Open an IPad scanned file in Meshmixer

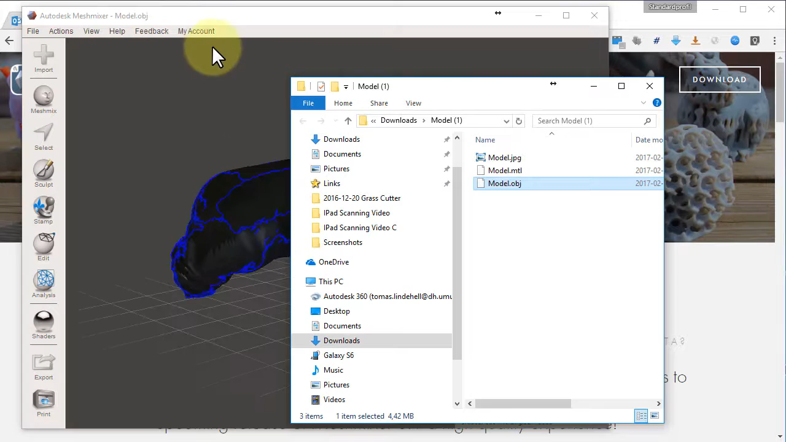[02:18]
There we go. We have the model.
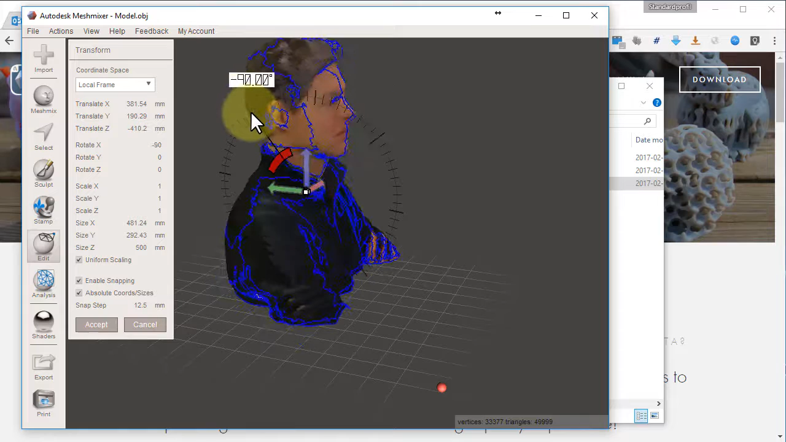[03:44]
the lines here to have exactly 90 degree
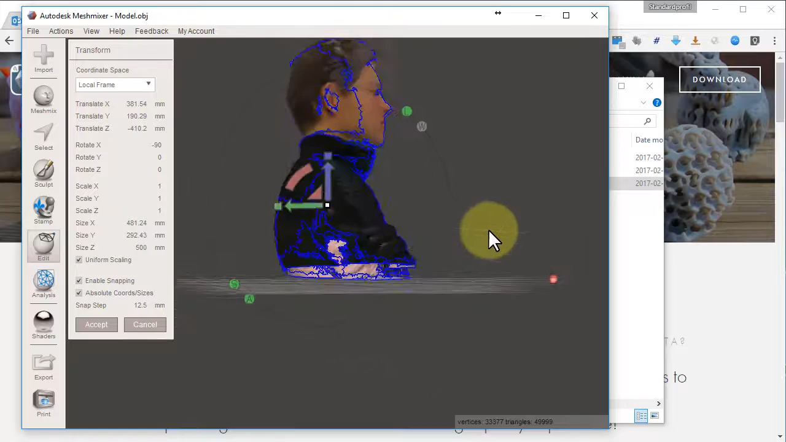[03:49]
You can move it a bit closer to Z0 That's good enough.